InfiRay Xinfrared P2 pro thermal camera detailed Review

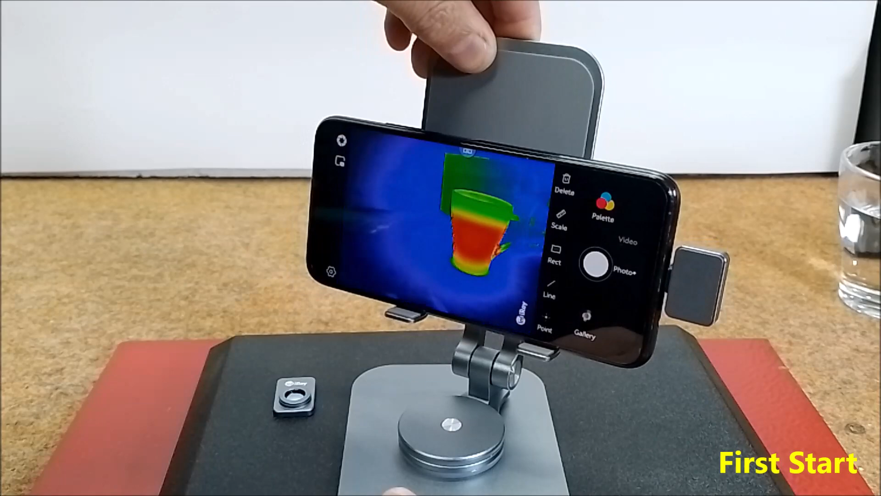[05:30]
For example, this is how this cup of hot water looks like. Or my hand.
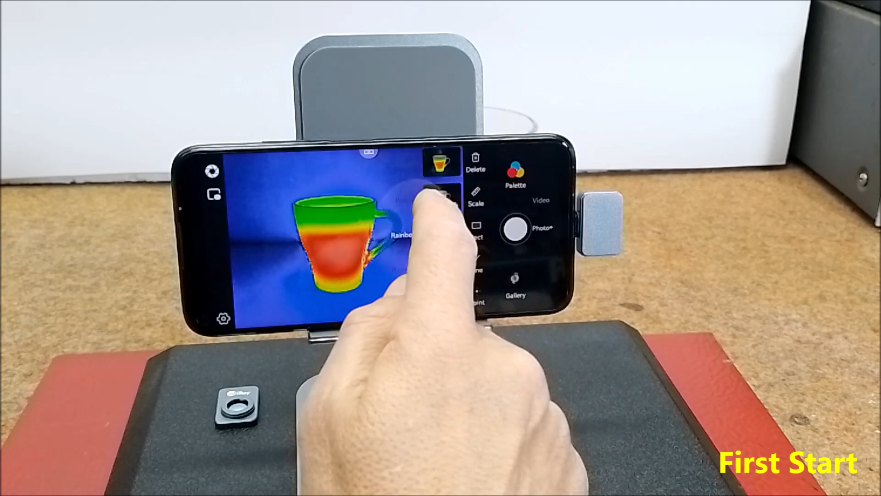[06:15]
red hot, hot iron, black hot,
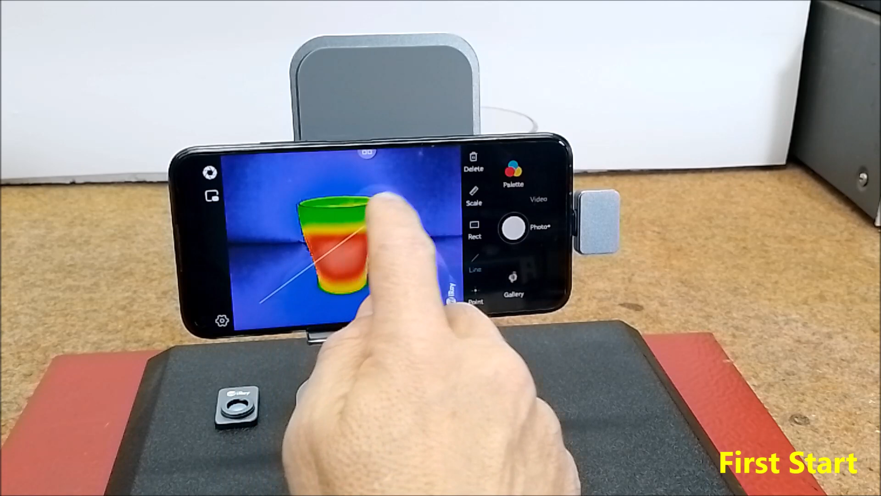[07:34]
Line, on which the points with minimum and maximum temperature are displayed. Minimum and maximum temperature.
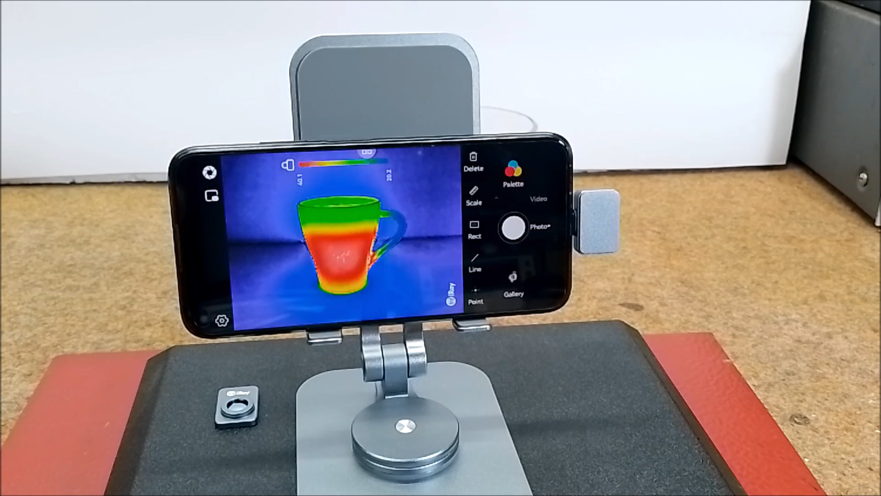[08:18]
The following is a video with a thermal analysis of several living objects from the outside. The recording was made specifically with the
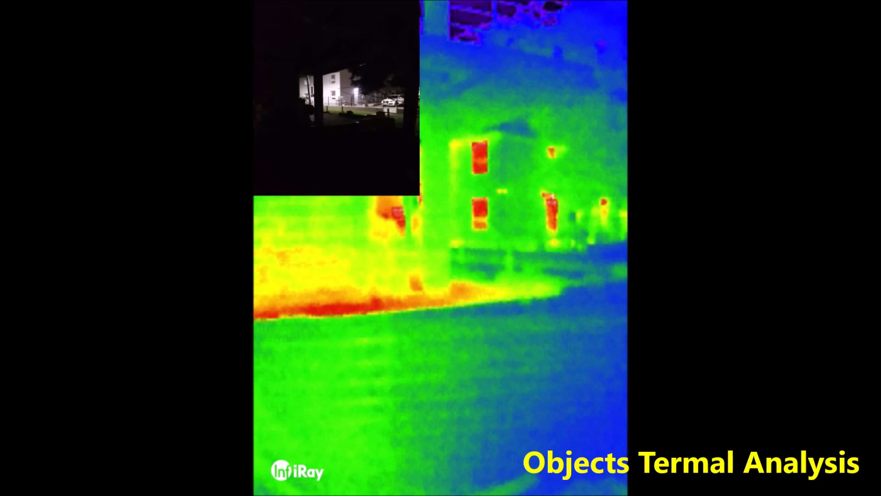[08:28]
X Infrared P2 Pro camera connected to a smartphone, with the picture-in-picture options for greater visibility.
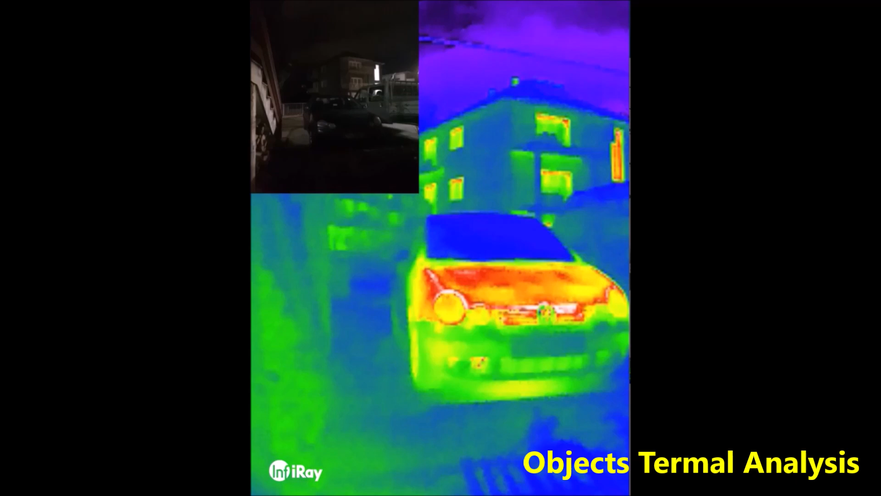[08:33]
This is the front door to my heated workshop and the red areas
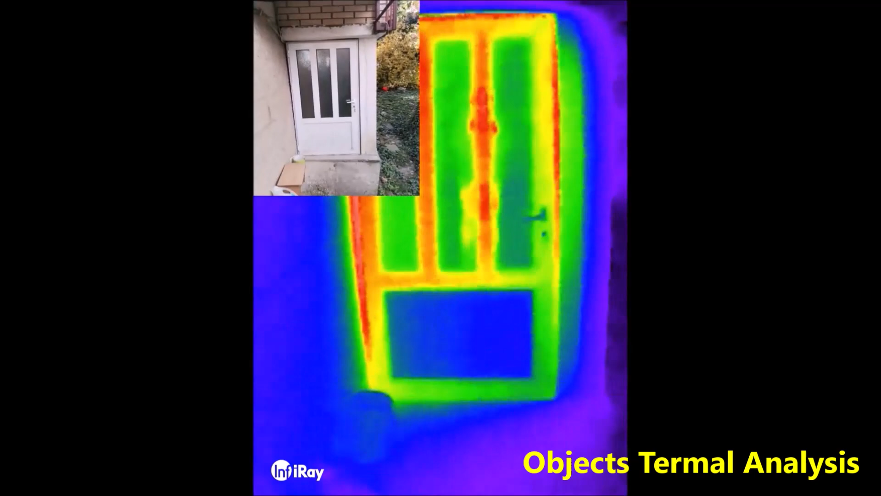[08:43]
around the door where the most heat is emitted to the outside.
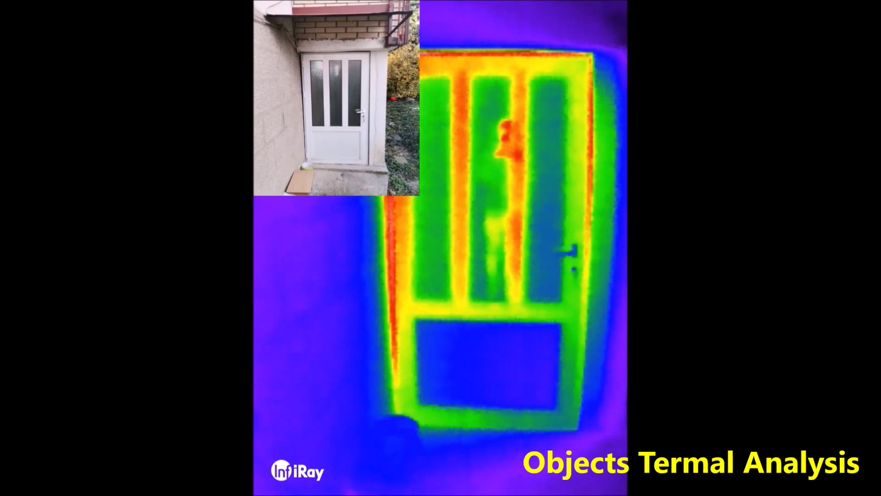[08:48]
This is a window from the same room,
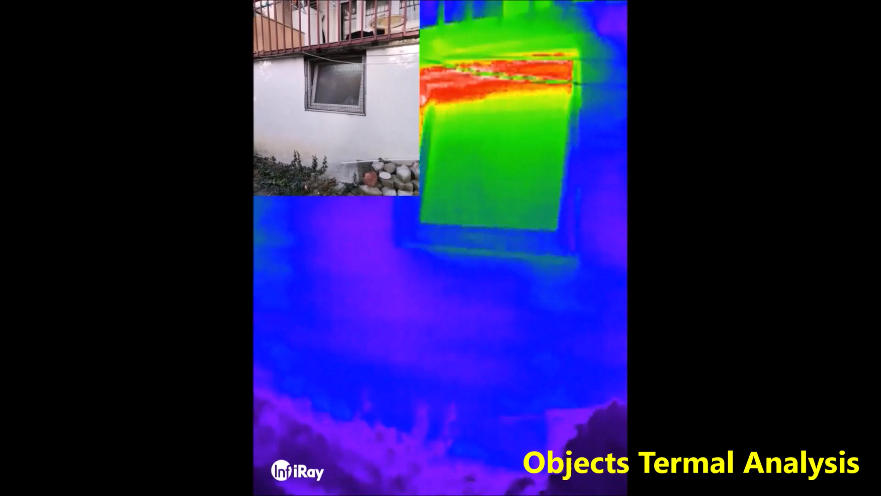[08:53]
open at the top and where most of the hot air escapes.
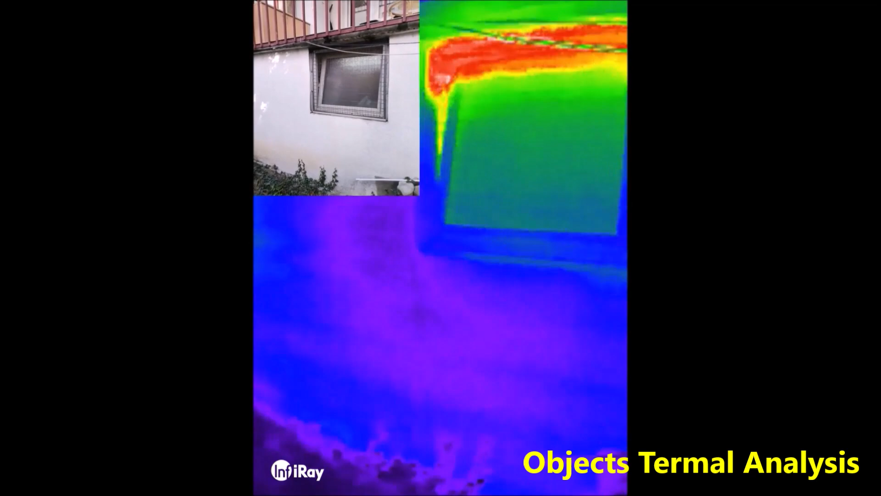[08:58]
And this is a view of the neighborhood house,
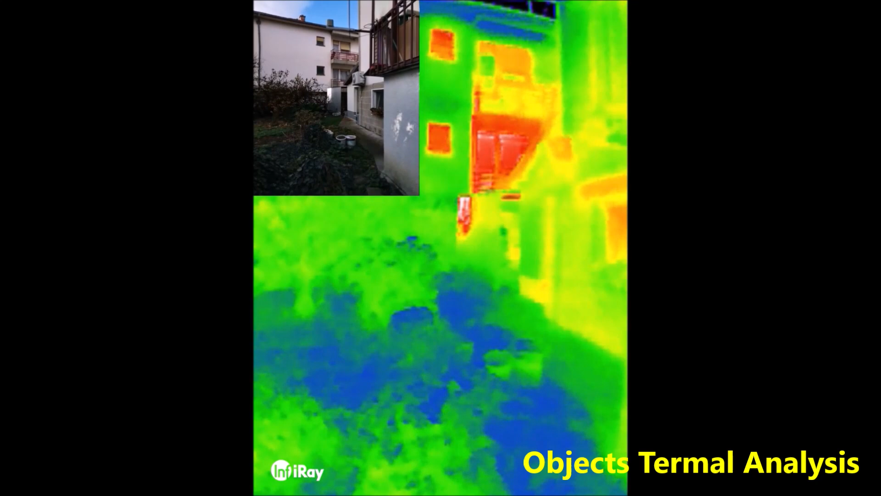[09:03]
in which the room on the first floor is heated.
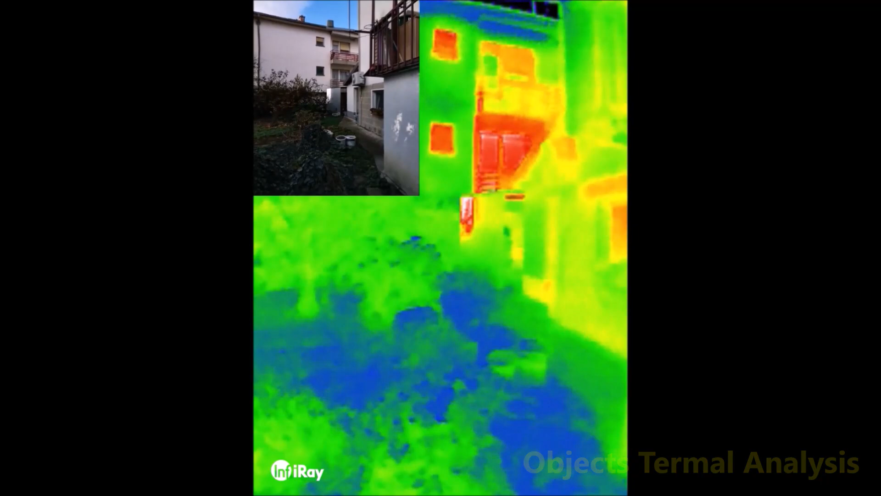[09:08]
This camera is extremely useful in case of servicing electronic devices.
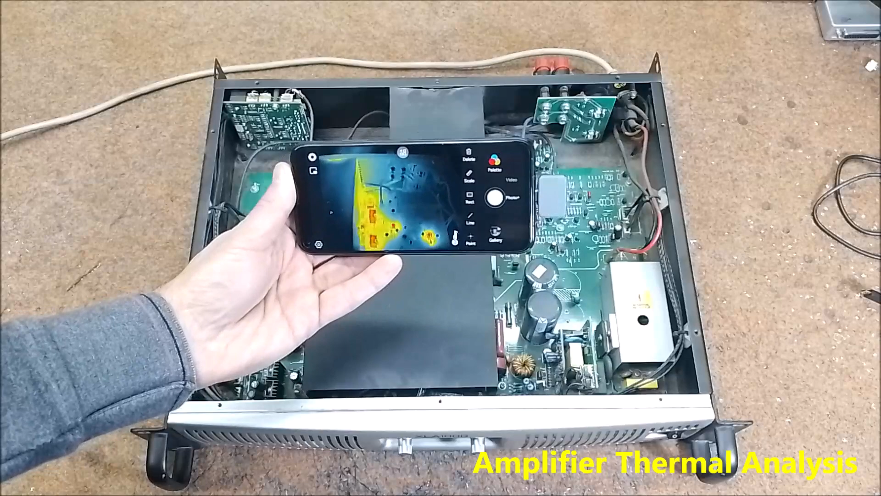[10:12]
This is the right channel and left channel.
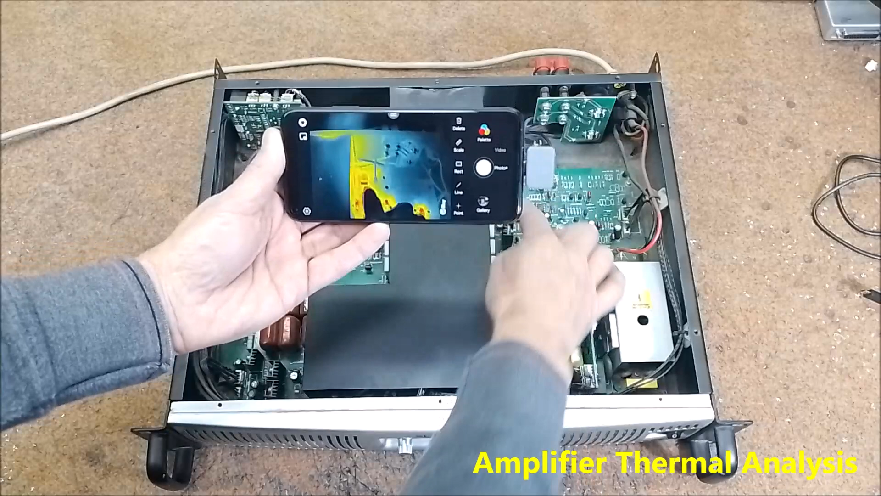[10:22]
These are driver transistors mounted on a head sinks and we will measure temperature of this head sinks. The temperature is about 45.8 degrees on the right channel. And also 45.5 degrees on the left channel.
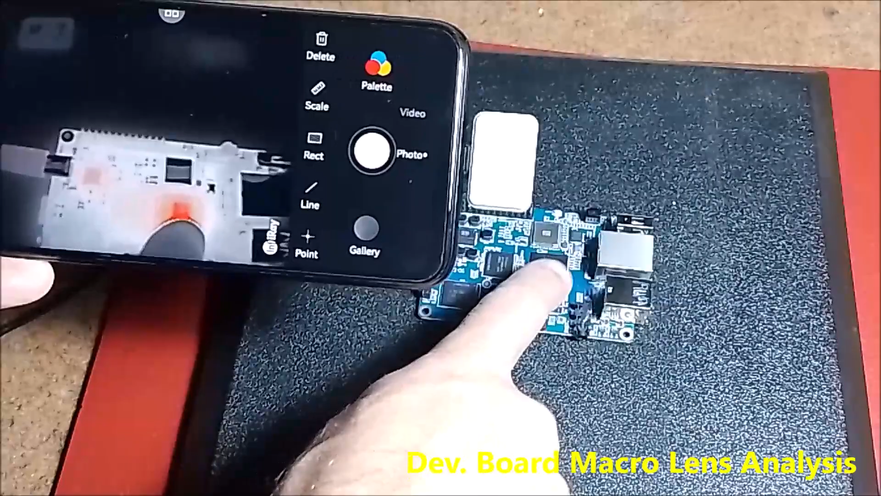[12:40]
And chipset. Now we can measure the temperature of the CPU and chipset with macro lens.
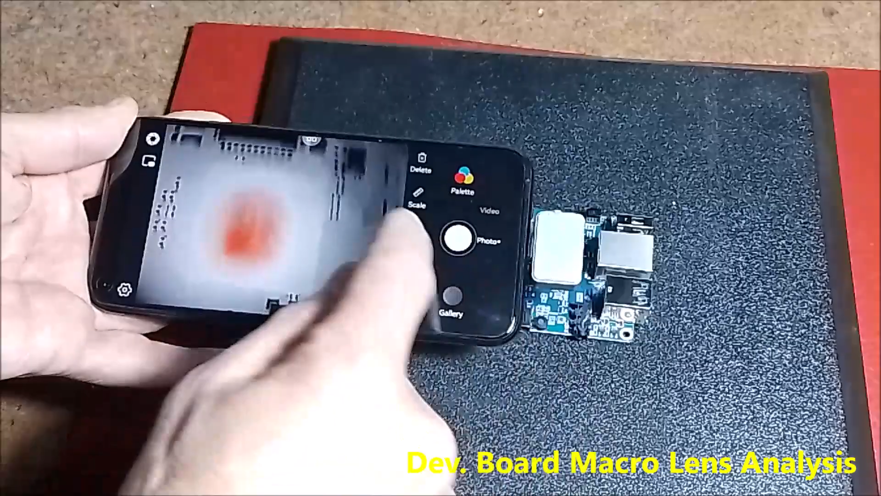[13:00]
I will use React angle option. I will use React angle option. So that CPU temperature is about 54 degrees. Next on the chipset. And we can measure the temperature of this LED diode. And we can measure the temperature of this LED diode. And we